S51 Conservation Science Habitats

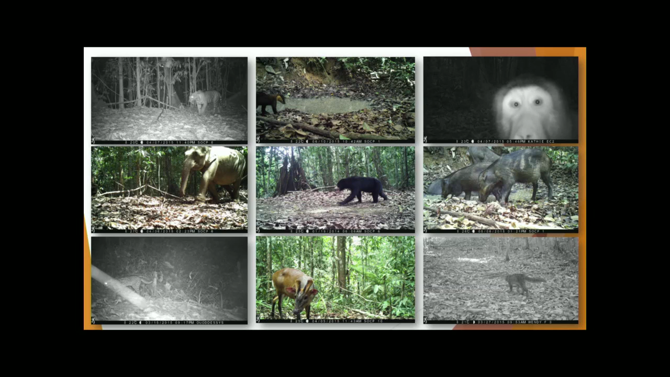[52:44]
We got Sumatran tigers twice, sun bears, yellow-throated martins, marble cat, leopard cat, muntjac. We recorded about 7 cat species, total about 13 carnivores. It's ridiculous what there is actually there, even though you won't see almost anything other than a pig, maybe, if you're really lucky. So specifically, where am I working?